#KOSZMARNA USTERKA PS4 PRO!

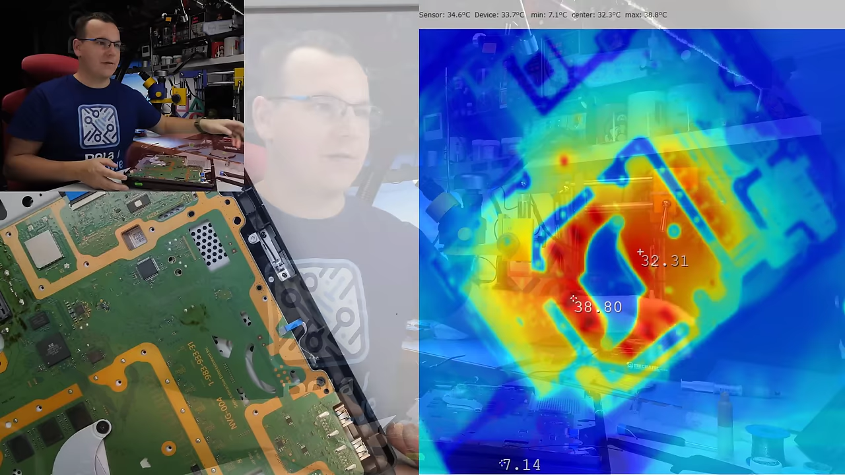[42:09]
On screen: min 7.1°C
Jeszcze sprawdźmy na termowizji. 30 stopni mamy na laminacie, natomiast pamięci VRAM łapią 39. To jest wszystko ok. Natomiast konsola nie daje obrazu. No kurde, szkoda. Szkoda.